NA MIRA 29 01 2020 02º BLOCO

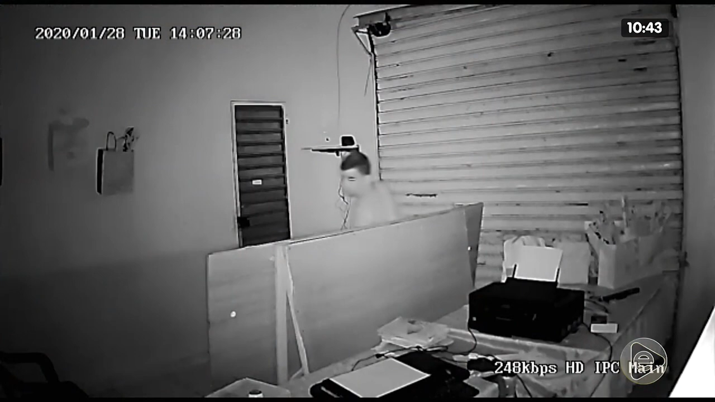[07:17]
Olha só o que você vai ver. A do Petrópolis não, é do Cantos, não é isso? Lá do bairro do Cantos. Olha só essa cena, meu povo.
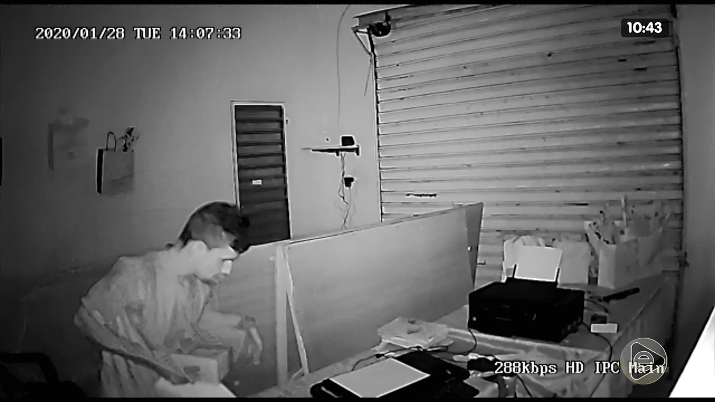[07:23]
Deixa eu dizer uma coisa pra você. Esse caboclo,
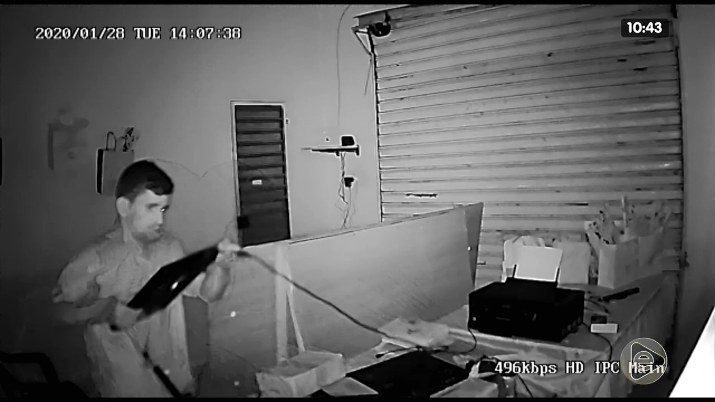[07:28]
ele conseguiu que nem uma cobra se rastejar pra entrar nesse local, nessa loja aí.
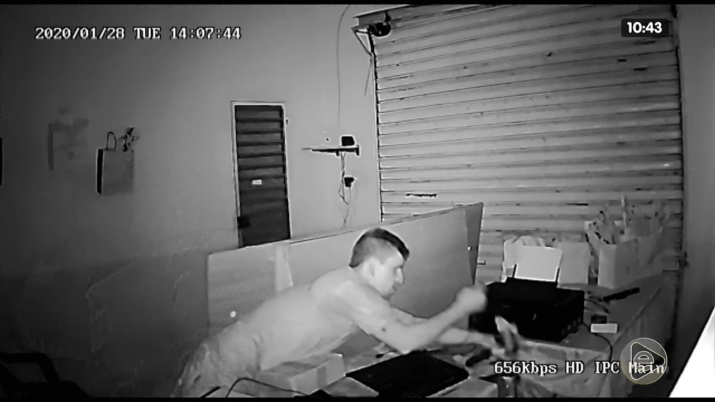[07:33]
Aí o camarada chegou lá só pra fazer o quê? Pra roubar o aparelho eletrônico, né, porque ali não tinha renda, não tinha renda do dia. Claro, porque ninguém é besta de fechar um local e deixar a renda do dia lá, porque sabe que esse tipo de coisa pode acontecer. Aí o caboclo, depois que se arrastou lá que nem uma cobra, que nem uma serpente, conseguiu entrar no local e fez a limpa. Ele já levou todo o material eletrônico lá desta loja. Aí eu te pergunto, ele vai vender no preço normal? Vai vender de mil conto? Vai vender de 800 reais?